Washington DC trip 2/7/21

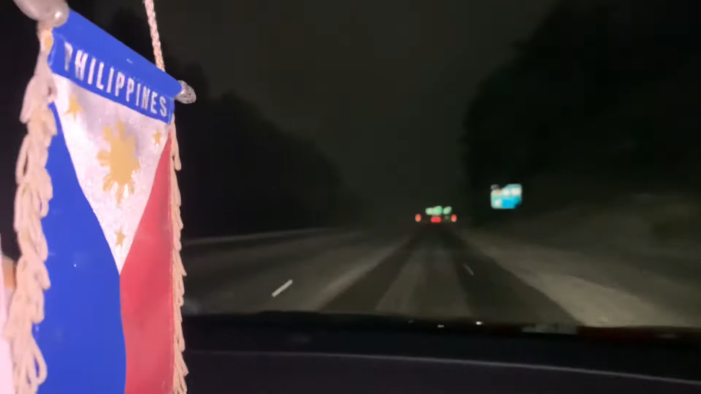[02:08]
It's a bit dark but we are in North Carolina now. And it is snowing a little bit.